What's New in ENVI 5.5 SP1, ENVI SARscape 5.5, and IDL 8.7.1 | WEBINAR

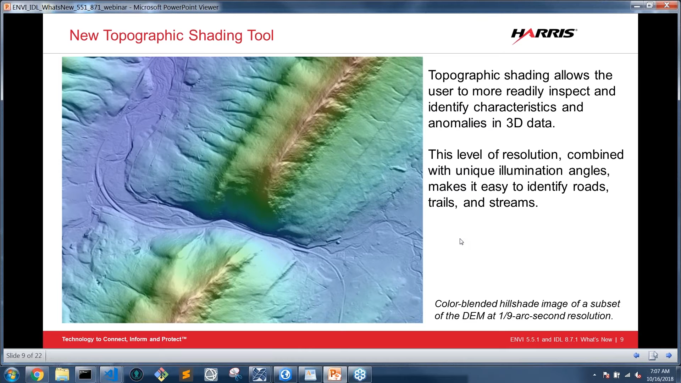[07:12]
DEM or DSM and add color ramp for the elevation and add Sun angle for azimuth and elevation and basically this lets you go through and on the fly which will hang out on this slide for a second which will walk you through
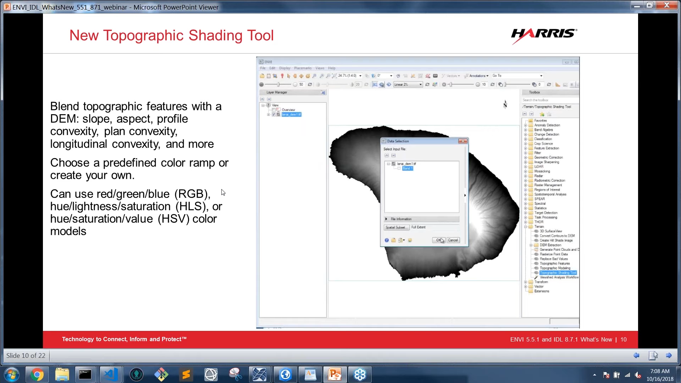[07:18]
kind of what the tool does lets you on the fly adjust color tables the angle and location of the Sun and dynamically shows you the topographic shading image that you're creating with this you can use different color spaces so not just red green blue you can go into HLS or HSB which can help accentuate different features so I'm just going to hang out here for a second you can see in this little
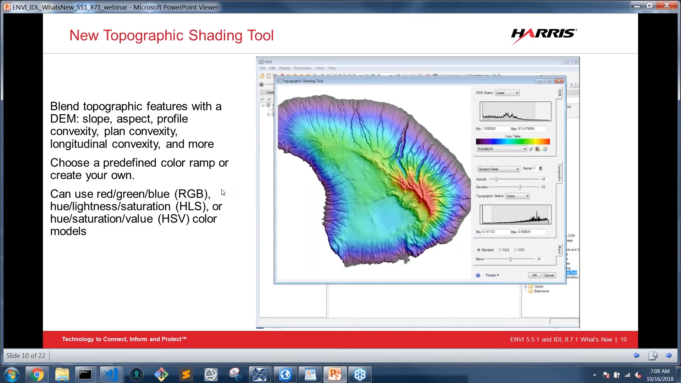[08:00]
DEM itself you can go through change different color tables and it all updates pretty much immediately so it's a cool nice little visual visualization tool so in addition to this another tool that's a little bit of visualization and also
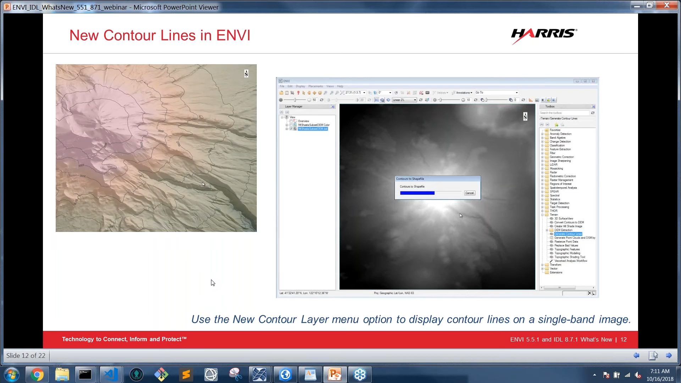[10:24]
a little bit you can see the progress is very slow but once you go through and just add the annotation you see the contour lines pretty much instantly and at this point I'll turn it back over to Bill for a few slides all right so I want to talk a little bit about our